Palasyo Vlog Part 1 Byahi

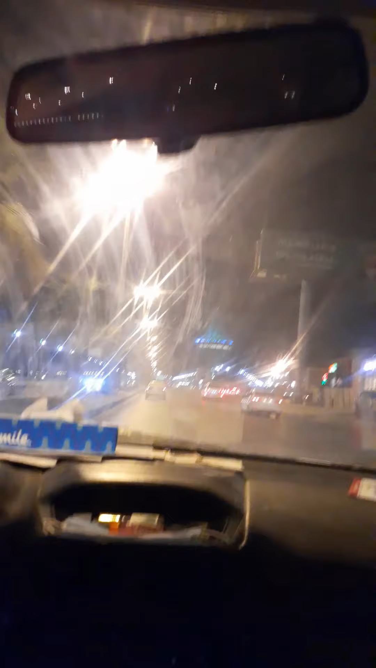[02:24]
Pero yung ilaw lang niya ang nakikita! Yung nakikita ninyo yan! Yung... Yung may green! Yan yung simbolo ng Alcarts! Yan! Yan!
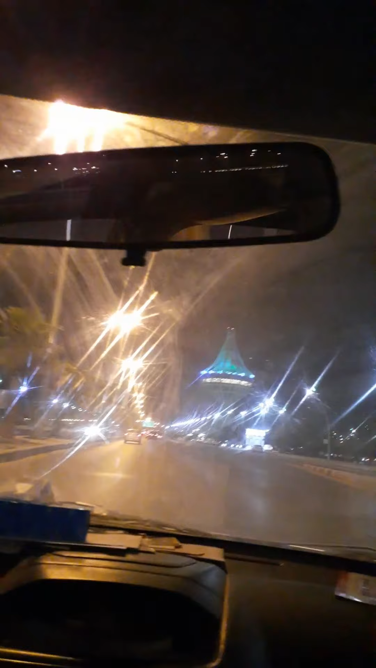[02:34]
Pag nakita ko na yan! Noong araw! Pag nakita ko na yan! Hindi na ako natatakot! Kasi... Alam mo ko! Malapit na ako sa Alcarts sa lugar ko! Yan yung... Yan guys! Yan! Yan yung pinaka... Ano nila! Yung pinakasimbolo ng kanilang lugar!